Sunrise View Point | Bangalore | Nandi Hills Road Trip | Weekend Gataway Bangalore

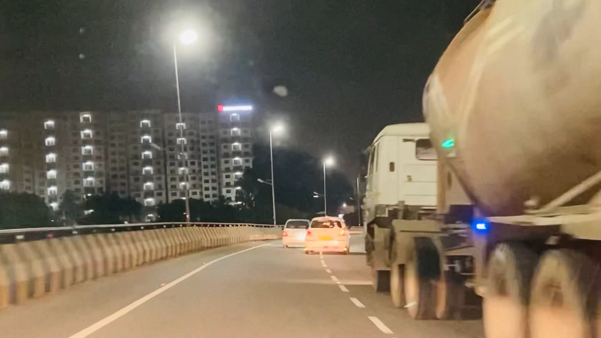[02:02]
यह देखो फिर से दिखेगा आपको वह व्यू वह देखो सारी लाल लाल बत्तियां कैमरे में इतना क्लियर नहीं दिख रहा आप दिखागा आप दिखेगा आपको व्यू है यह
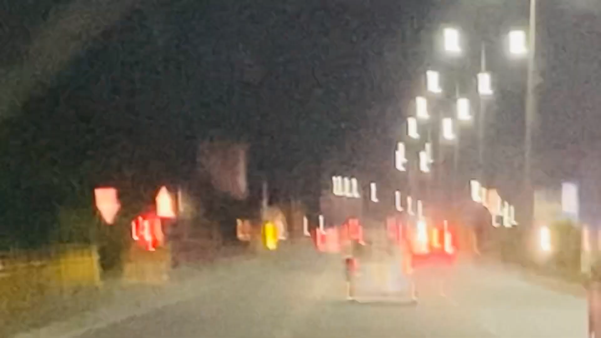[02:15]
रात का व्यू तो
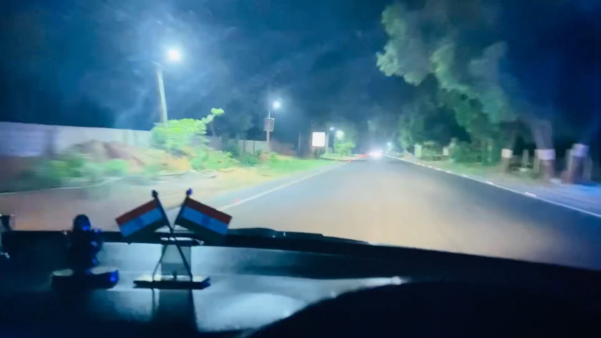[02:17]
भाईो यह आ गया है नंदी हिल्स वाला रोड टेक है अब देखो आप देखो आप रास्ता क्या स्चांदा रास्ता आभी आपको उतना नहीं दिख रहा हो